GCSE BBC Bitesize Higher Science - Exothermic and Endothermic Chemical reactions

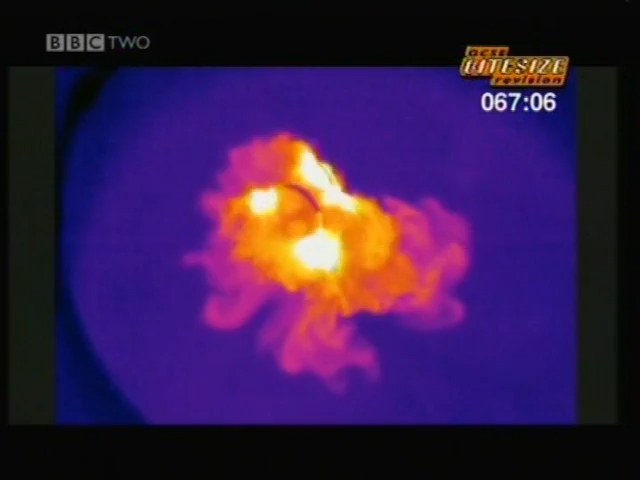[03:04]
Blue is cold, purple is warm, yellow is hot, white is even hotter. Clearly the reaction releases heat.
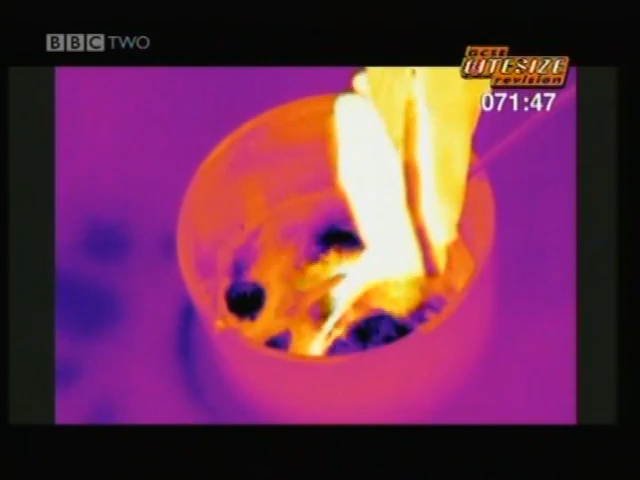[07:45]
The heat-sensitive camera shows the water as yellow.
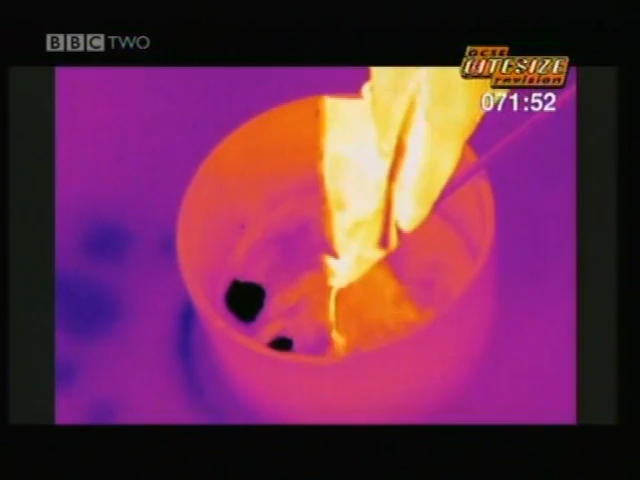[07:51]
It's quite warm. Black shows where the mixture is much colder,
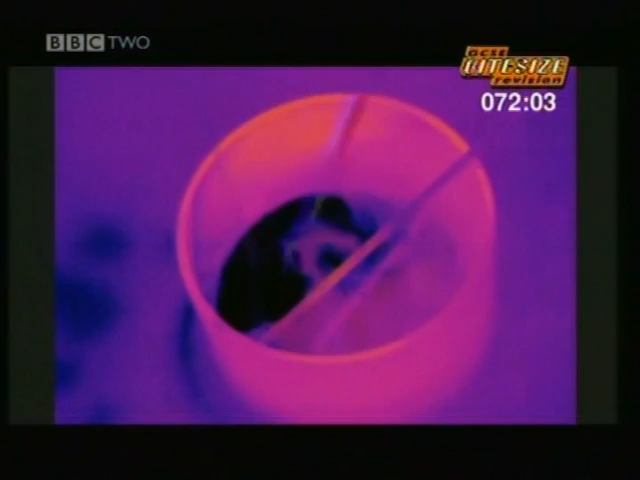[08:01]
Quickly, it's down to just 5 Celsius, as cold as a fridge. Again, an energy level diagram shows why.
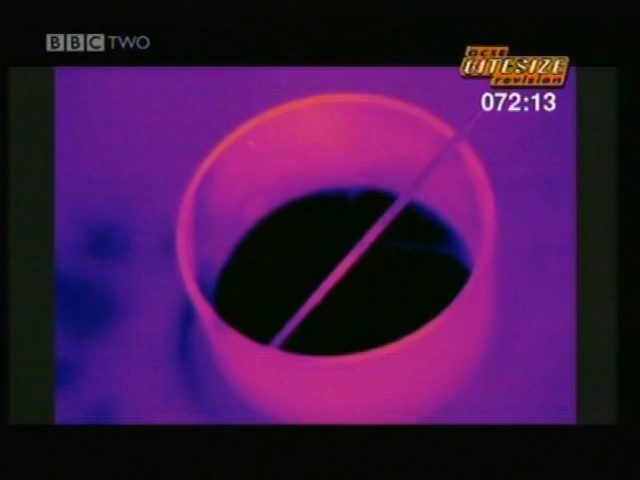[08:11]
Remember, in exothermic reactions, there's more energy in the reactants than there is in the products.